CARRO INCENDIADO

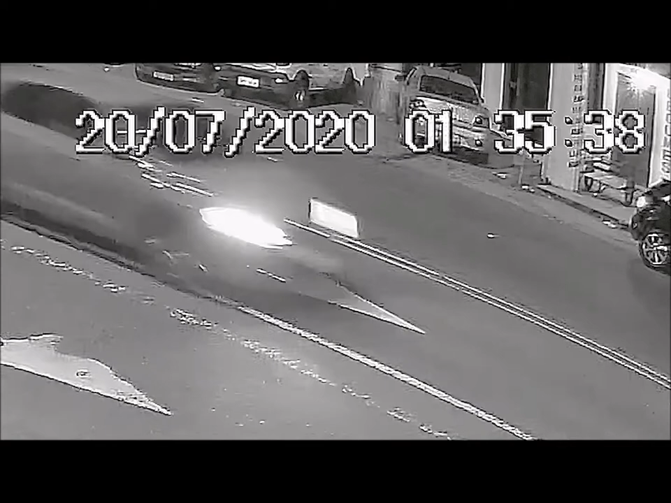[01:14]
rodeou o carro que ficou no Japim, entrou no veículo, saiu, se aproximou e foi até um posto de gasolina. Nas imagens da câmera de segurança, a gente consegue observar toda a ação do suspeito que ainda não foi identificado. O homem foi até o posto de gasolina e quando retornou, atiou fogo no veículo.